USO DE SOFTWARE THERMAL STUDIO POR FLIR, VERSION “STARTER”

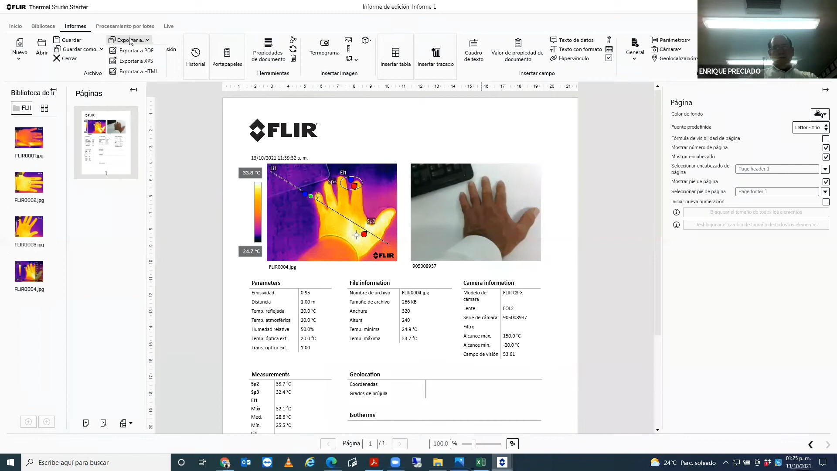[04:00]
Aquí lo exportamos y listo. Ya tenemos nuestro, vamos a tener aquí, nos da opciones para reportar. En este caso lo vamos a hacer a PDF. Y en PDF lo vamos a guardar.
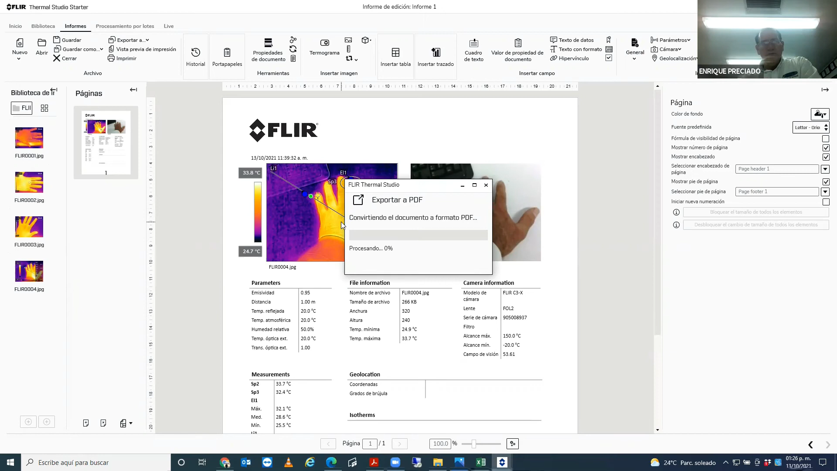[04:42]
Hay otras dos versiones, que es la versión estándar, que tiene otras funciones, un costo. Y también tenemos otra versión ya más profesional, que también tiene un costo. Aquí vemos ya el reporte,
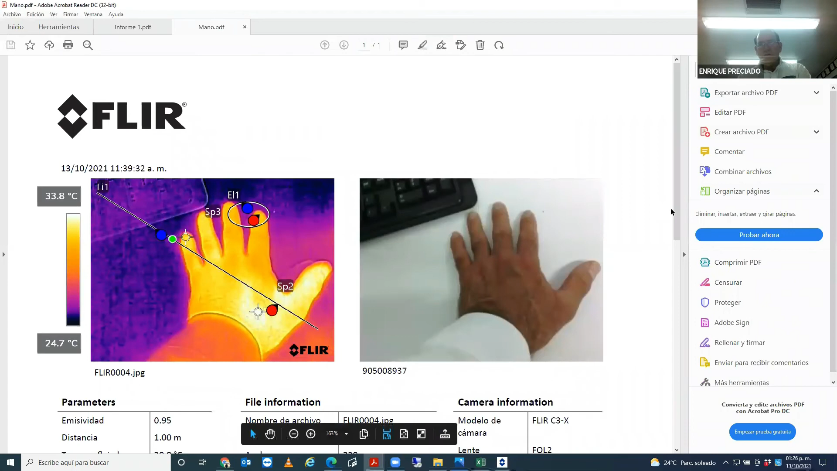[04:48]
On screen: scale top 33.8°C, scale bottom 24.7°C
donde tenemos aquí, en este caso, las dos imágenes termográficas.
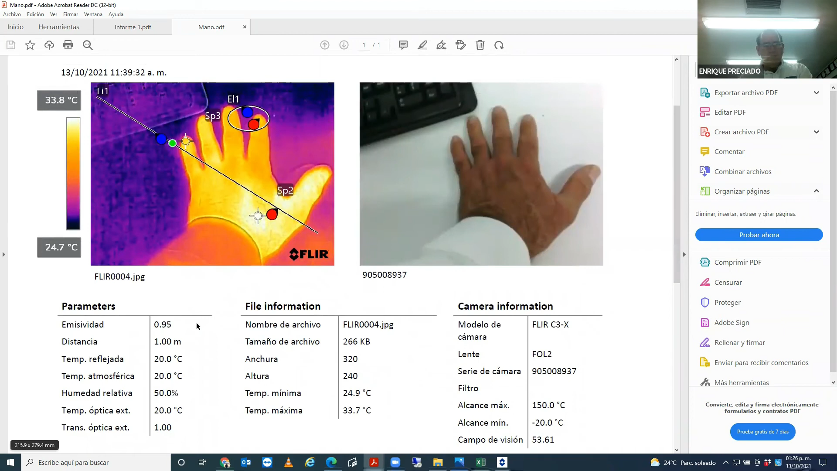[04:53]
On screen: scale top 33.8°C, scale bottom 24.7°C
Tenemos aquí cuál fue la emisividad, los detalles que podemos cambiarlos también. Bien. Tenemos alguna otra información. Tenemos aquí el número de imagen. Tenemos aquí la cámara, el número de serie de la cámara.
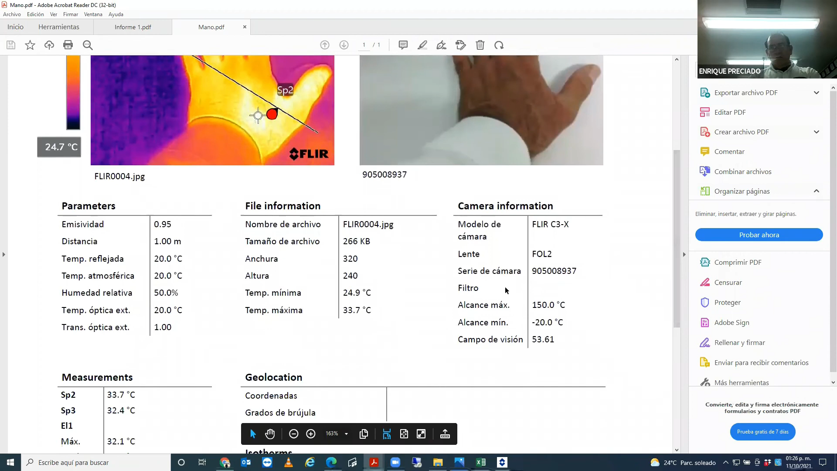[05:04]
Y bueno, el rango de temperatura que está esta imagen tomada. Aquí vemos los puntos de medicina.
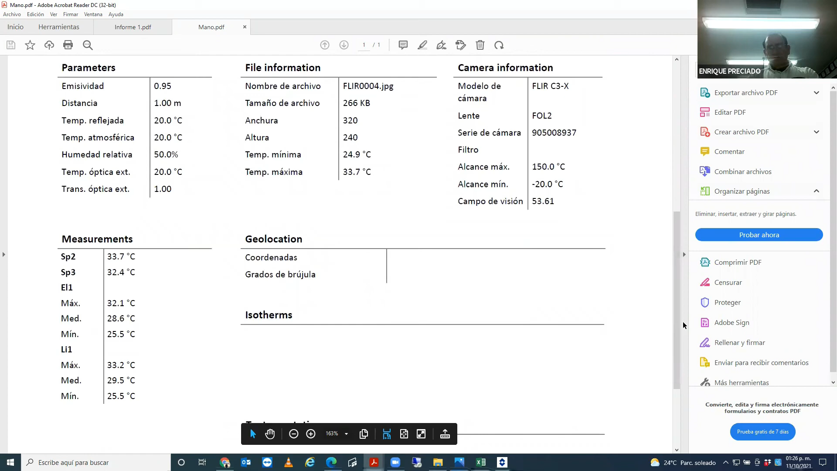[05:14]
Entonces, con esto ya tenemos nuestro archivo en PDF, donde pues aquí ahora sí podemos ampliarlo y reducirlo como nosotros queramos. Si queremos, podemos ampliarlo y reducirlo.
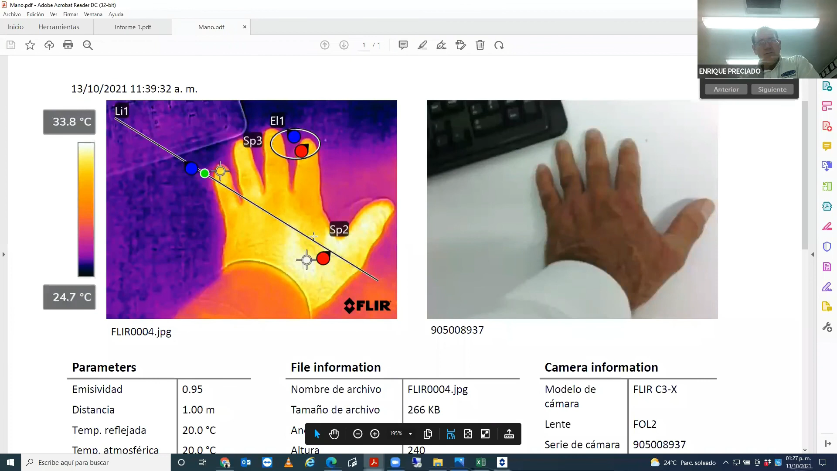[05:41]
On screen: scale top 33.8°C, scale bottom 24.7°C
Como ustedes ven, ya ha hecho el reporte en PDF, pues ya tenemos nosotros una imagen que no se va a pixelar tanto. Entonces, pues este es el software. Thermal Studio, versión Startup.